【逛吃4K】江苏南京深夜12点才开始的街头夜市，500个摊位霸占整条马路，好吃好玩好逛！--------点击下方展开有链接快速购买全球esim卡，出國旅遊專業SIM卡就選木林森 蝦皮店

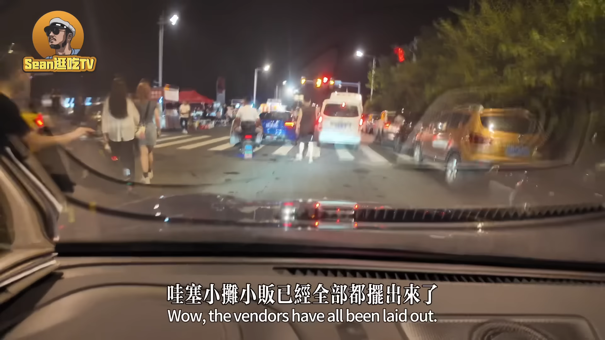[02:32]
上广池 TV。 啊，我们现在到了这里了。哇，这个还没有到呢，这个
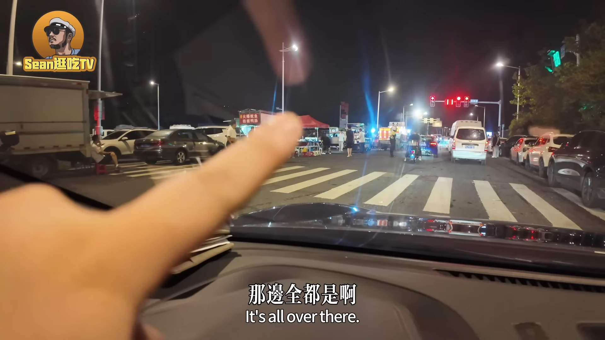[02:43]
还有500米呢，这个门口就已经停满了车了。